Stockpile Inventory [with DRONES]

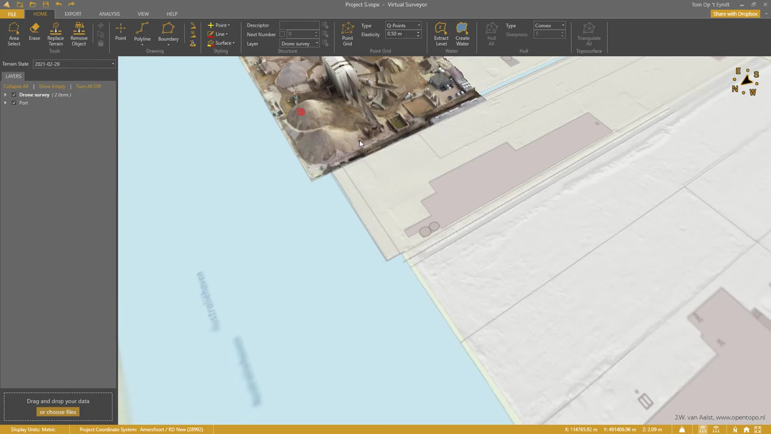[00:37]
Initially, it is deposited at this location.
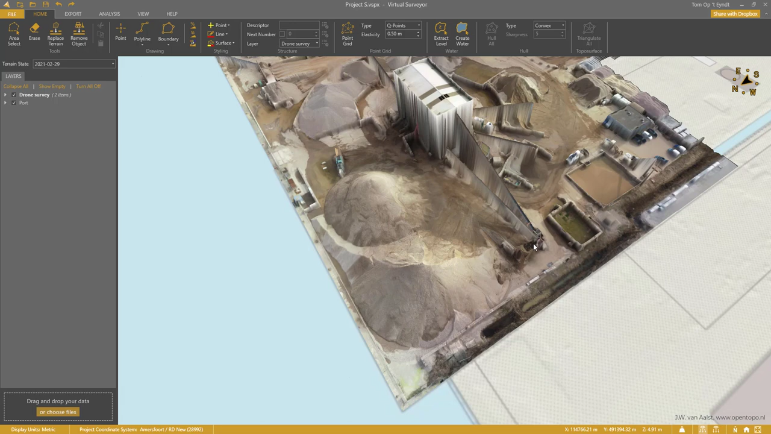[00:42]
Then a bulldozer puts it in this funnel which will transport it into this separator. There, the material is split into a number of fractions depending on its size.
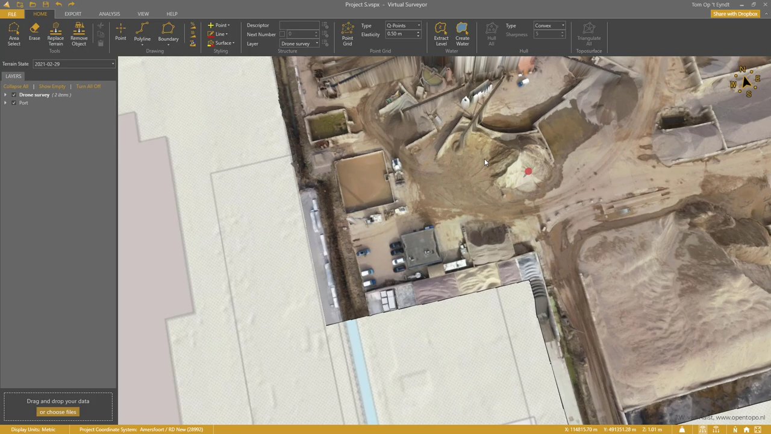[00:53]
On the left, we have the smallest fraction. Sand.
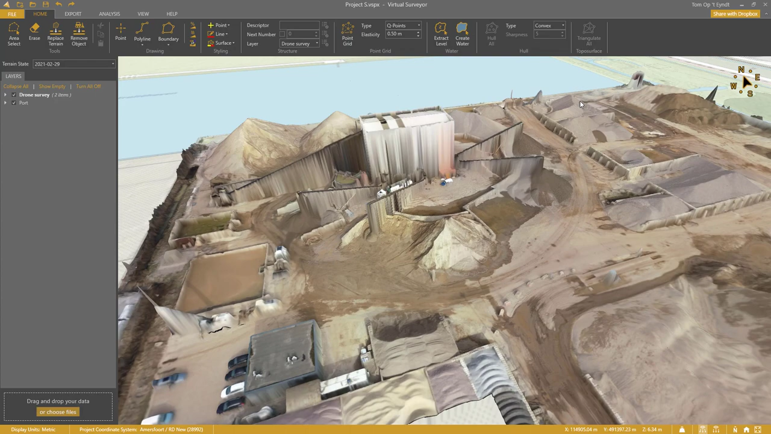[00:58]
And as we move to the right, we have coarser materials.
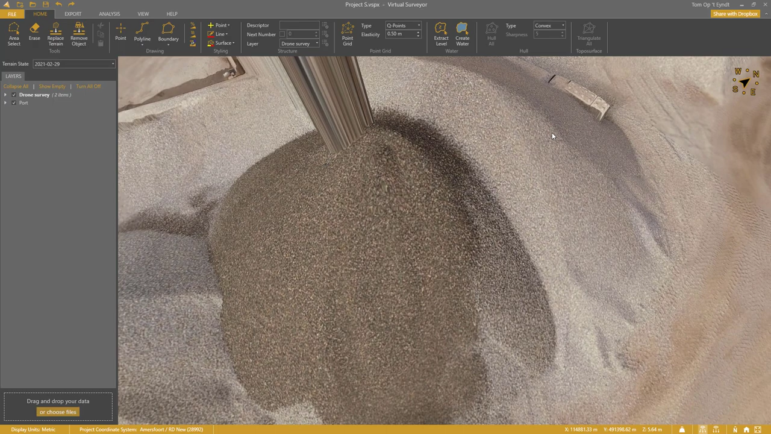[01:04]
First granular gravel and then coarse gravel. After the material is processed, it is loaded on a ship through this conveyor.
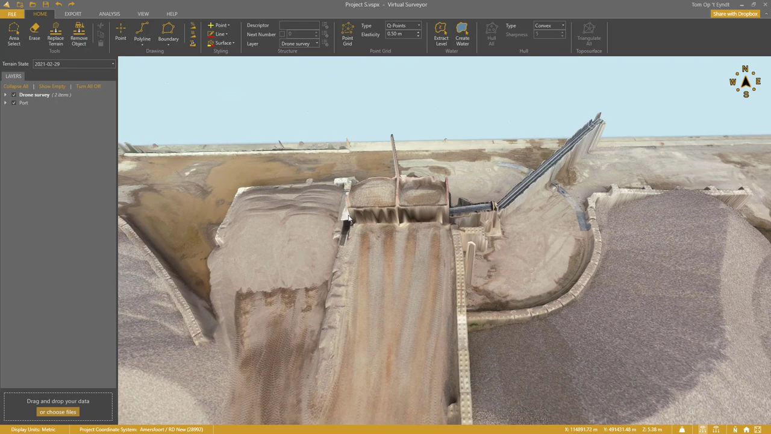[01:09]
The excess material is stored on site.
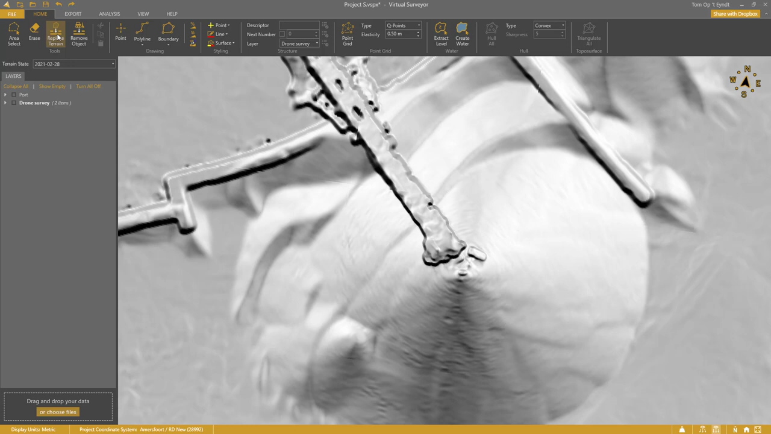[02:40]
And click around the conveyor. Click. Click. Click. And right click to complete.
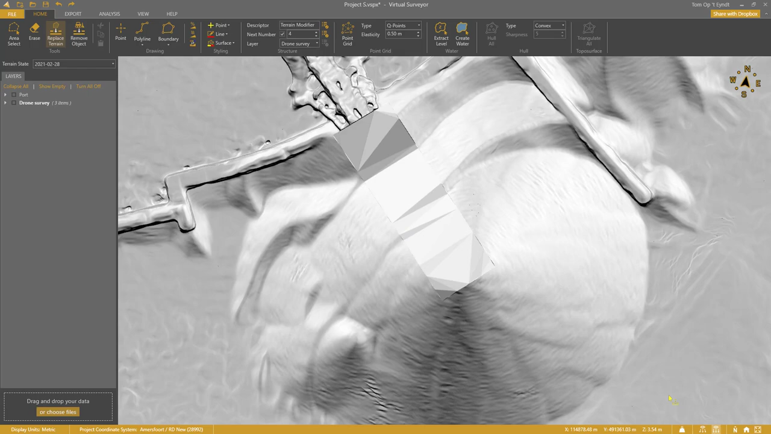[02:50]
I go back to 3D mode and inspect the result.
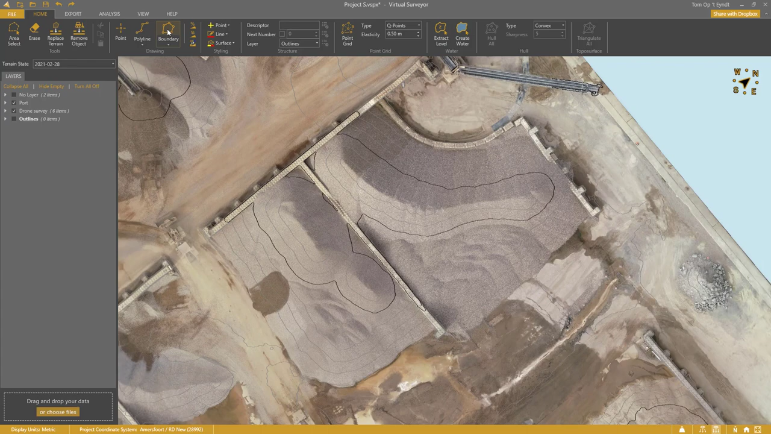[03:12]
I enable boundary and trace along these walls. Click. Click. Click.
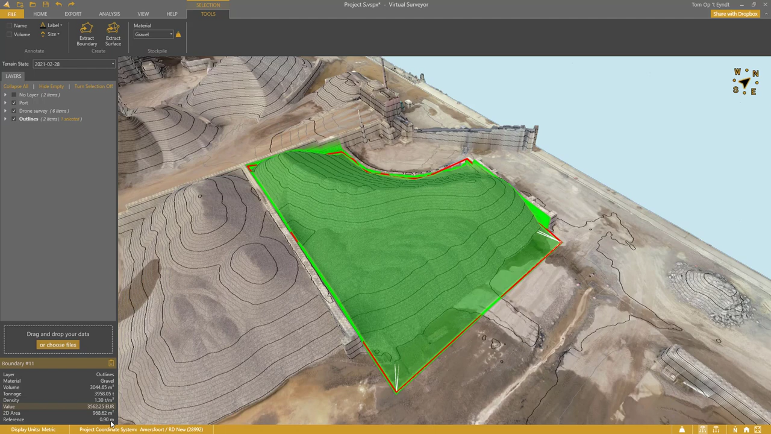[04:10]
I see that the reference level was set at 90 centimeters. Nice. I could apply this technique to the entire site and generate my report.
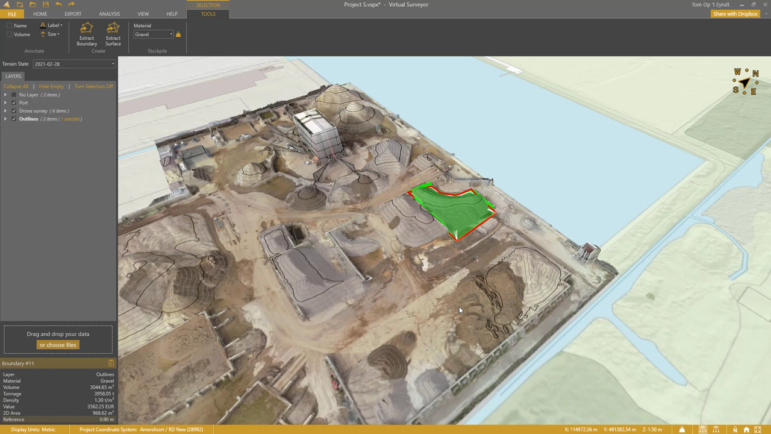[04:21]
But it is not so simple. This site is not flat. The piles are all on gentle slopes so that the water in the material can drain away.
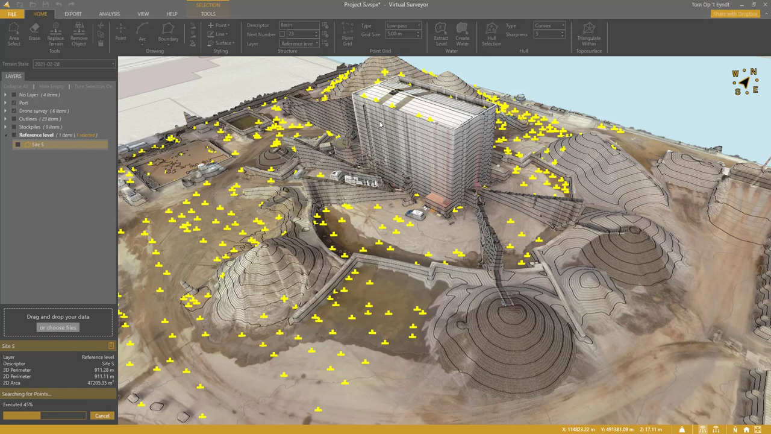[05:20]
You see that points are generated at the lower locations, but it is not perfect. And I will need to remove the points that are not on the ground manually. With a larger grid size, I would have fewer edits, but also fewer points and reference detail. So, it is a trade-off. Some of the points are on the piles. So, I select all the pile outlines. Tools. Select Within. And I delete them all at once. I continue to use Erase to remove the remaining non-ground points.
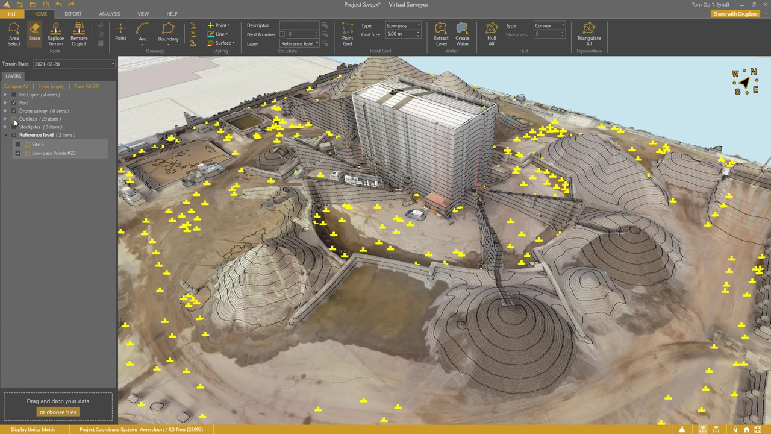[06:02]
Click. Click. Click. And so on. Then I disable all items except the cleanest point grid. Triangulate all. Modify terrain.
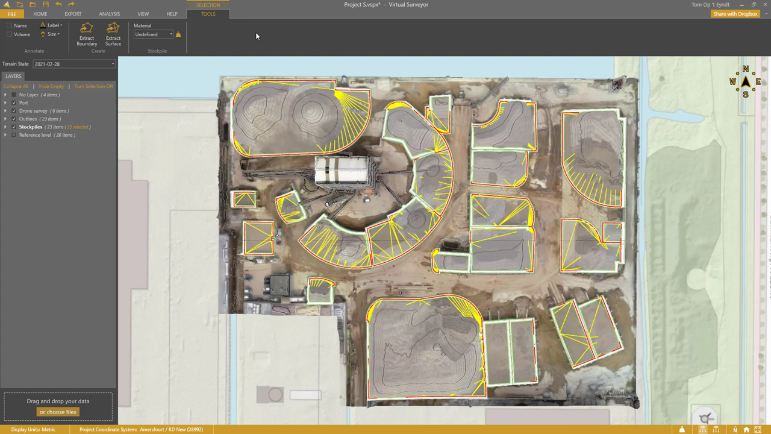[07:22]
The calculations are done for every pile. Now I assign the material for each pile. I press and hold control and select these four piles. I set them to sludge.
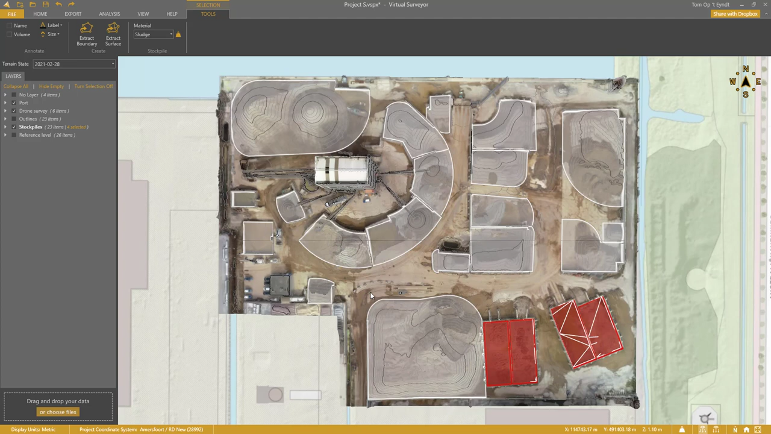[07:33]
This is sand. Gravel. And so on. Step 5.